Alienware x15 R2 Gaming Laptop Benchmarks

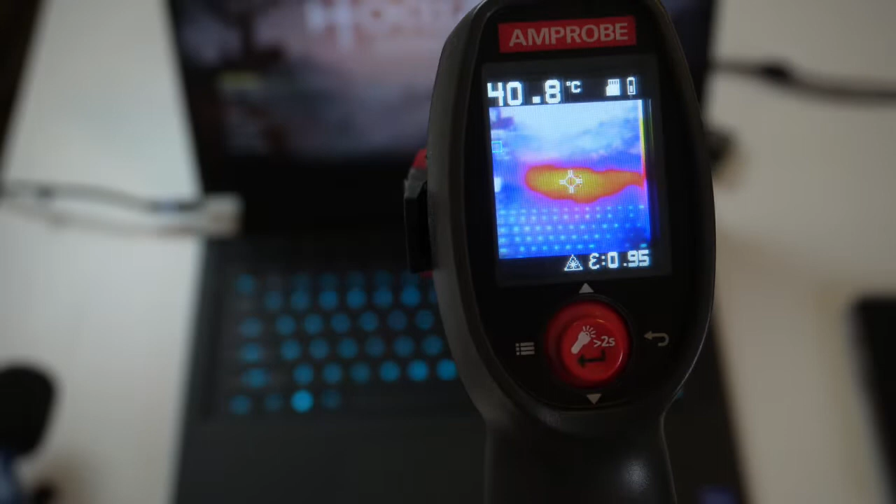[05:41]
On screen: spot 40.8°C
And we are checking out the temps of the laptop, and we're right around 38.2 Celsius, right between the screen and the keyboard. We're going to put it on ultimate quality and we're going to run this benchmark.
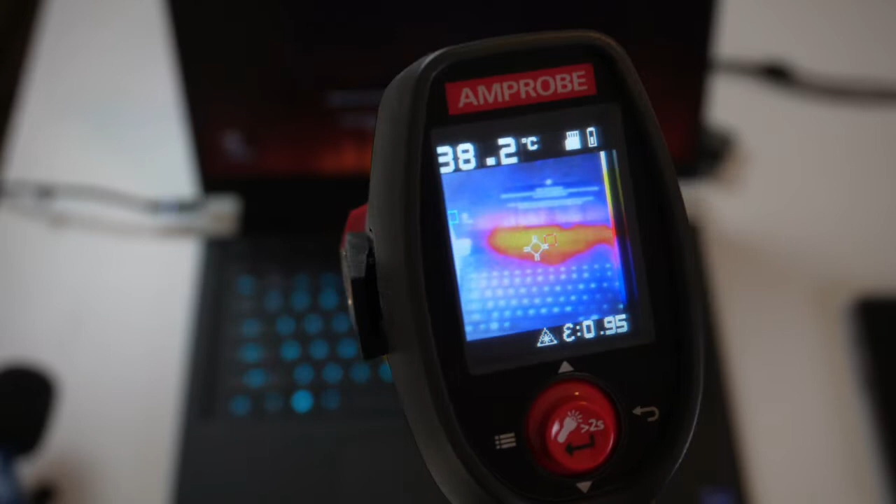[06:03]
On screen: spot 38.2°C
The palm rest, on the other hand, are around 23, 25 Celsius, but as you move up, things get pretty warm right around the top of the keyboard and below the screen there.